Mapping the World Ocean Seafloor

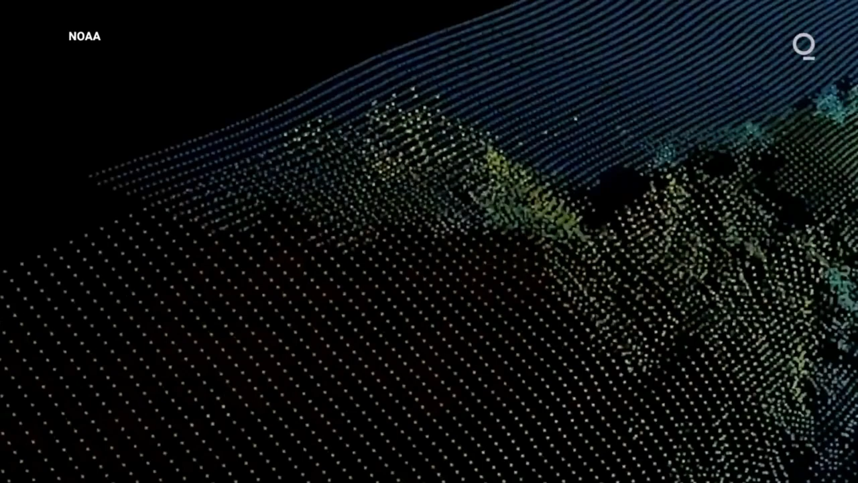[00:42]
For example, if resolution is 3 miles, it means that any features smaller than that will not be seen.
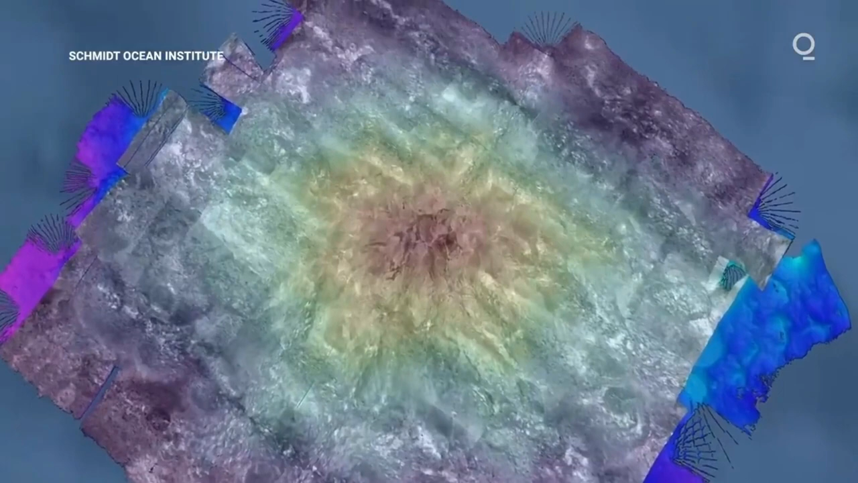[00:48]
Since the beginning of the 20th century,